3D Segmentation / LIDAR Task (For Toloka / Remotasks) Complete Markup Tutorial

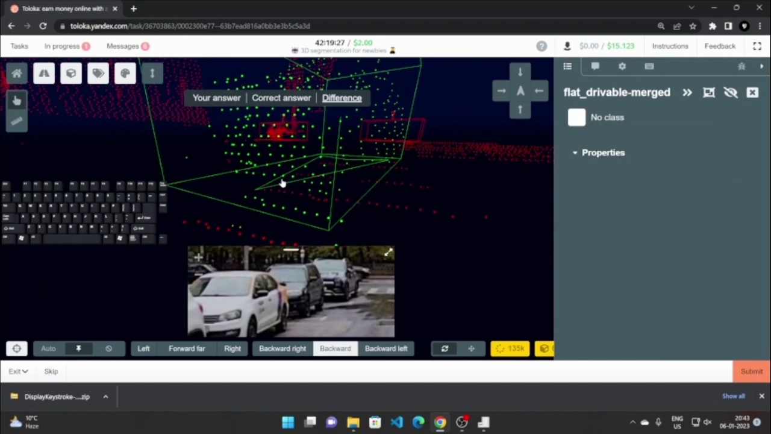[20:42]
As you can see, these show up as yellow because I think they are wrong, so I will just see the correct answer.
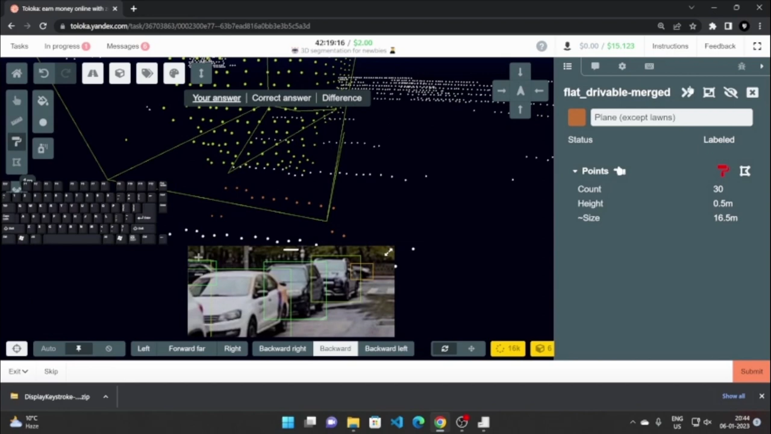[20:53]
Okay, so they are, have to be, they have to be marked as noise because they are under the scene. Okay, so I will go here, click on this, click W, press W, so I can go into the painter mode.
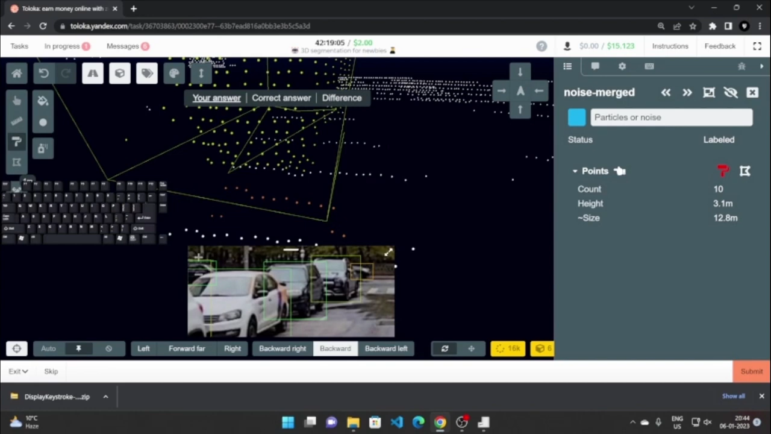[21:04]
Then I will click on control, and then I will just paint it out. Okay, so this is the process. Okay, so I can see that every car is marked here,
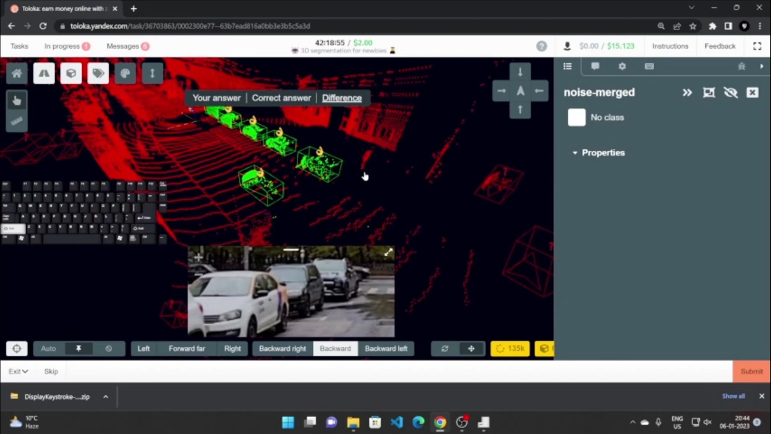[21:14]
and now we'll go on to the other side.
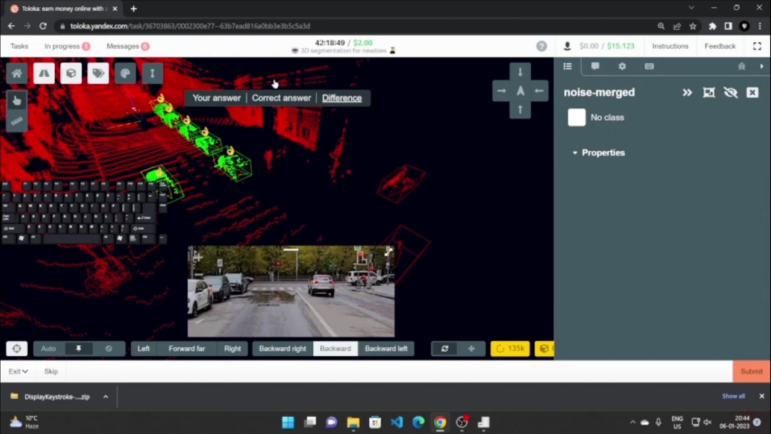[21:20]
Like if I go into the correct answer, I can see that there are cars here, 1, 2, 3, 4. As you can see here also, this may be a doubt of some people that here are cars, but it is out of the road polygon.
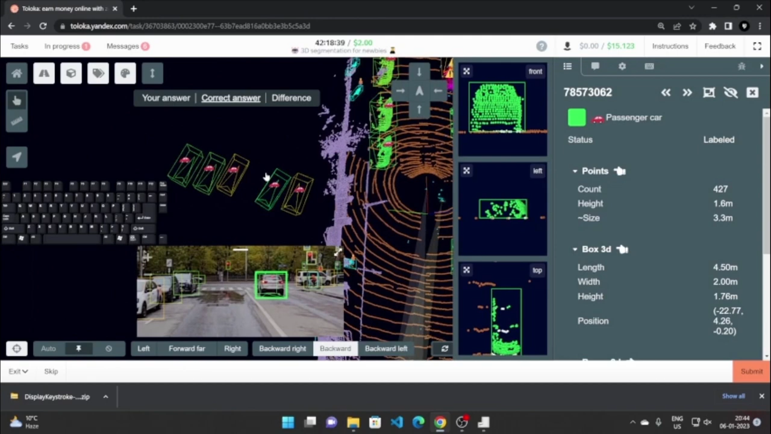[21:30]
Okay, so as you can see in the left, if I go to the left, as it is in the left view, we can see that there are parked cars here.
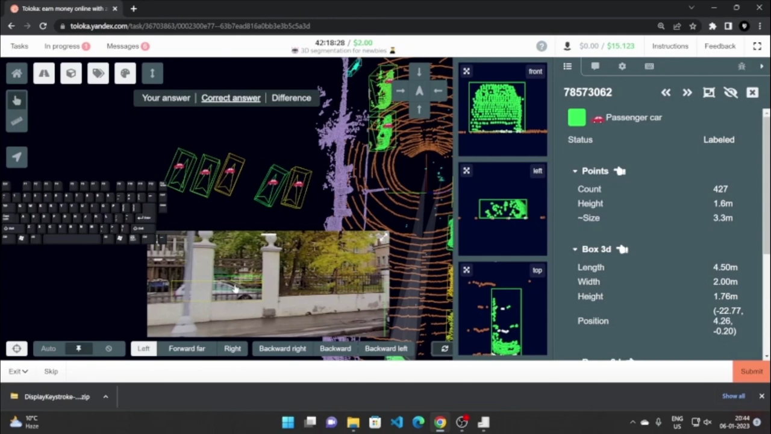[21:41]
Okay, so there are more than like 5 cars, and they are annotated. So any object that is annotated by a square around it has to be marked in the 3D scene.
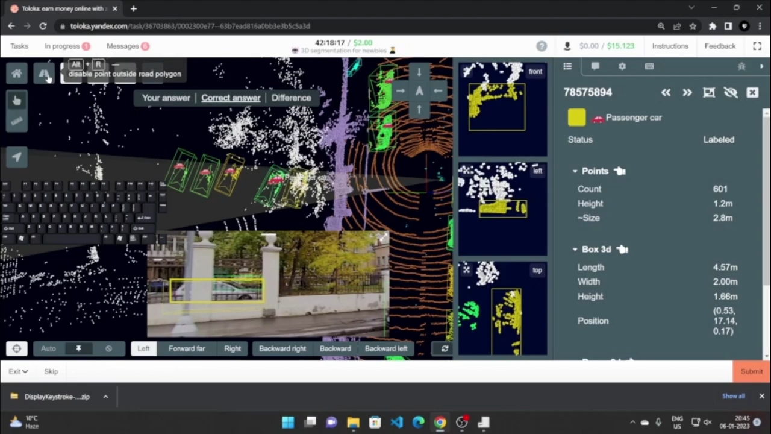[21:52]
Okay, so if I just enable the points outside the road polygon, we can see that the cars have different points. Let me just move the camera around. As you can see that these cars have different points and they have to be marked.
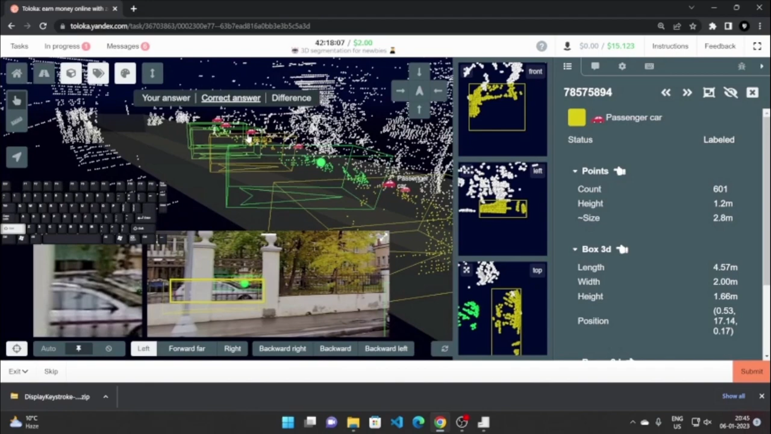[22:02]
Okay, so if you see any boxes that are marked, or it also shows up in the list. It also shows up in the list. Let me just go back to here and then show you the list.
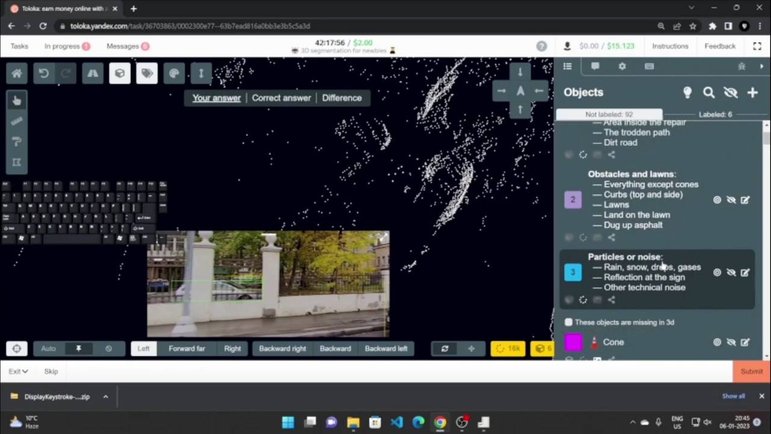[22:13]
All the things that have to be marked are in this list. Okay, the traffic light is also in this list, but you don't have to worry about that, and you can just click on this object is already labeled in 3D.
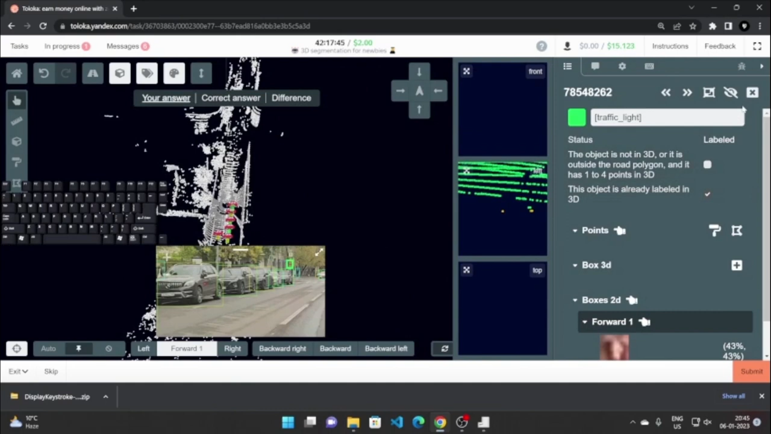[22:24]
Okay, so already labeled in 3D, everything is already labeled in 3D. Okay,
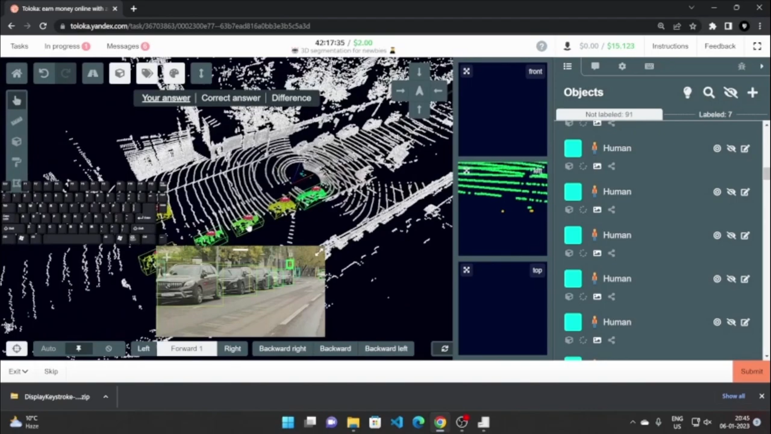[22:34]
so that is how you mark the cars, and let me just quickly show you an example of how to mark a person.
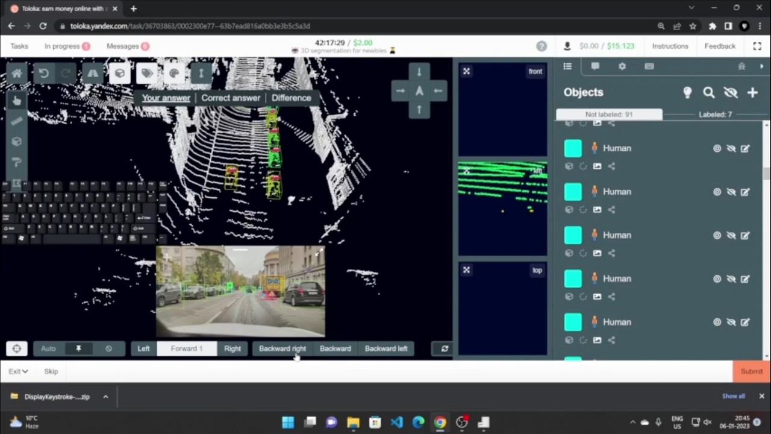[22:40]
Okay, so same process for this also. Just click on the bounding box in the bottom right, in the bottom corner, then click on plus, so it is red.
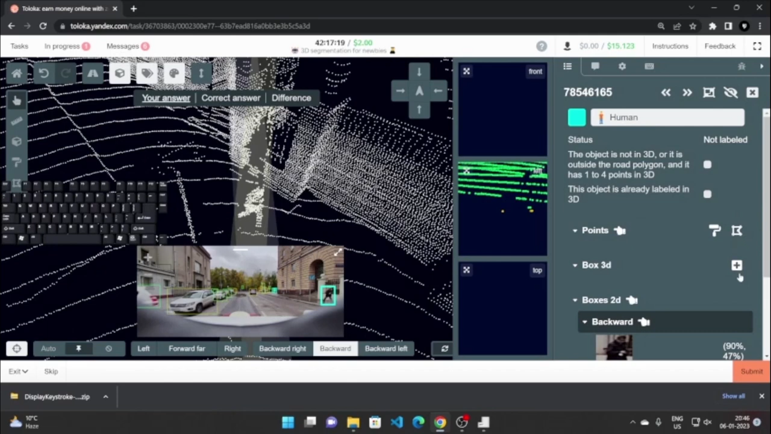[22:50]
Then click here, then just make sure the correct answer bounding box is same as yours.
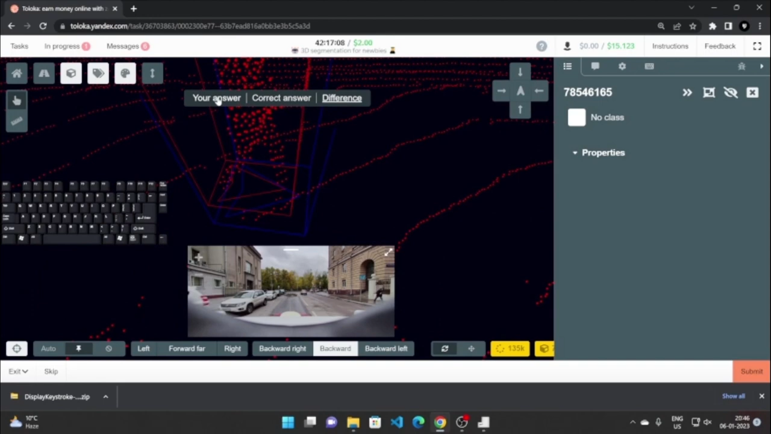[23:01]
Okay, so if I do this, I will have to just, you know, like so.